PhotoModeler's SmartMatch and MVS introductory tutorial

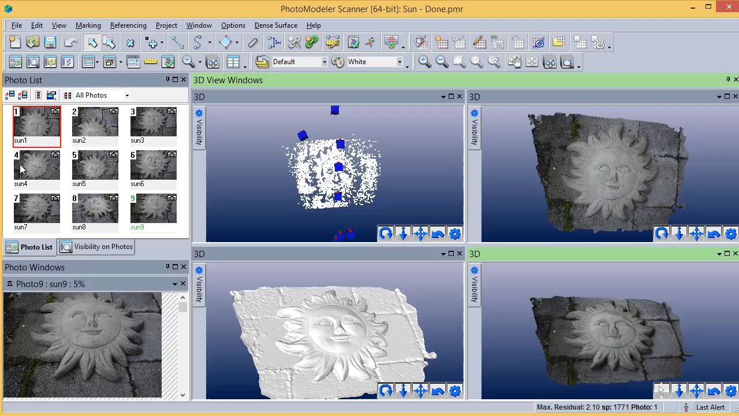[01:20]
Finally, the triangulated mesh has textures applied from the original photos. We will now show this project being created from the beginning.
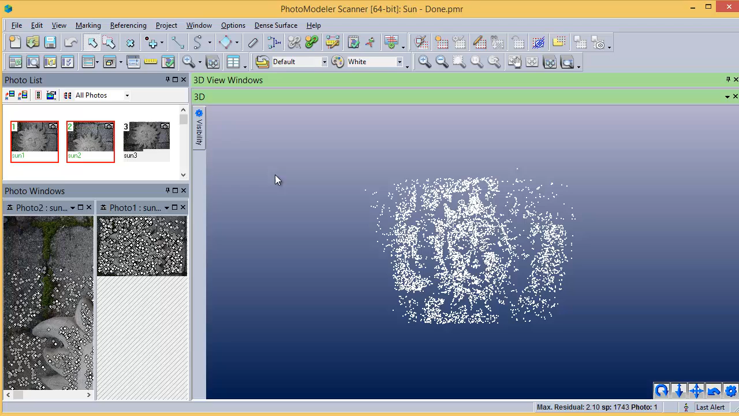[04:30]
Turn on the point clouds to show the MVS result.
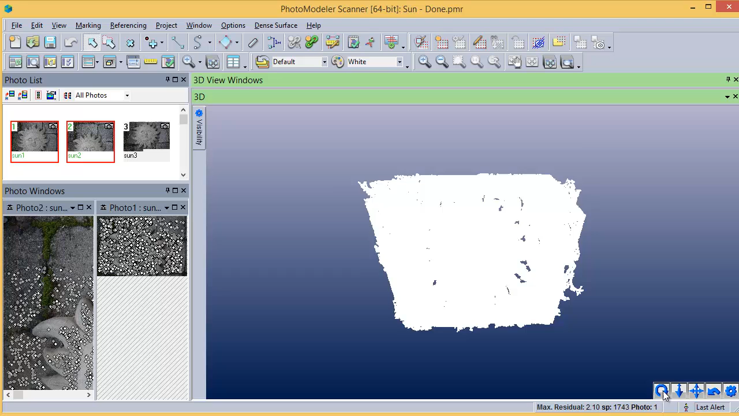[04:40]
Adjust the display style to show the point cloud colored from the photos.
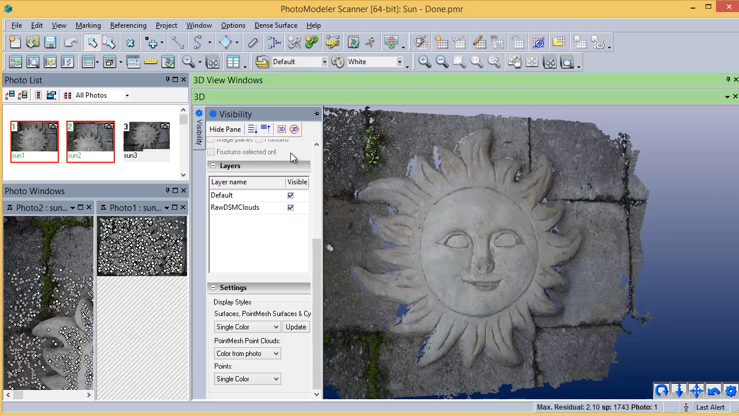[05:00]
Turn off the point cloud and turn on the triangulated mesh to show the shaded result.